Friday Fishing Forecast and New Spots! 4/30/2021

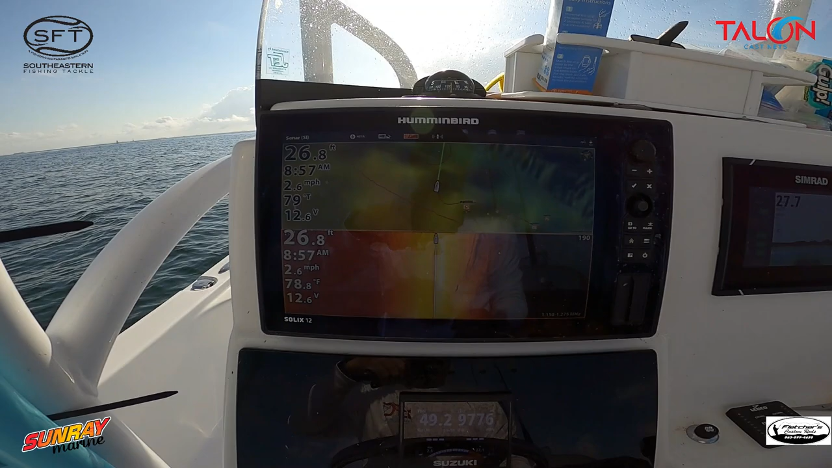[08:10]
On screen: depth 26.8 ft, speed 2.6 mph
not marking a lot of fish which doesn't really mean anything because a lot of times i don't try to mark fish um but we'll see what happens now see it's marking fish on that secondary ledge right there a little
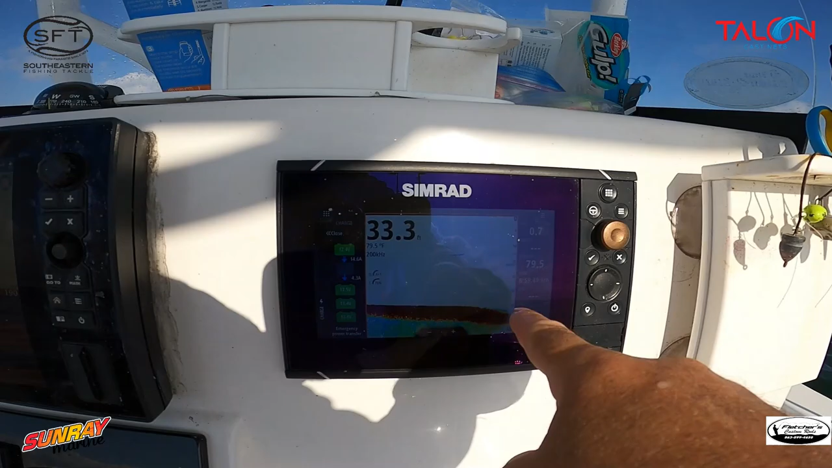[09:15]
is right there now of course you're not seeing anything on the side imaging so what i'm going to do is i'm going to the the
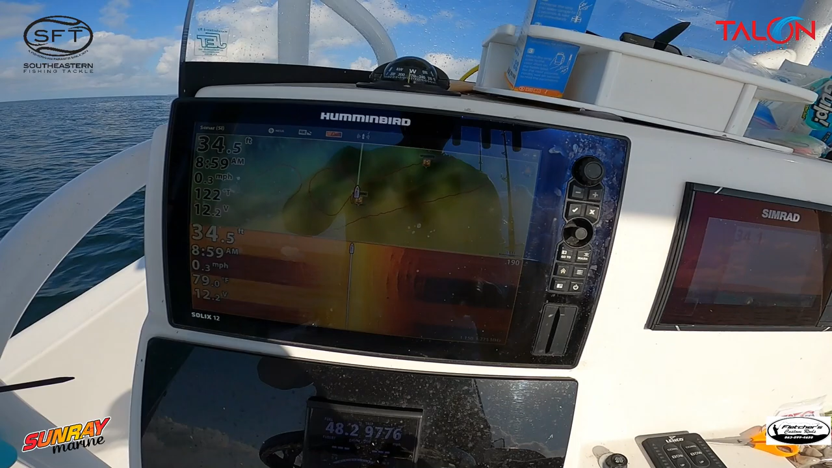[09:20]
On screen: speed 0.3 mph
it should bring me up just a little bit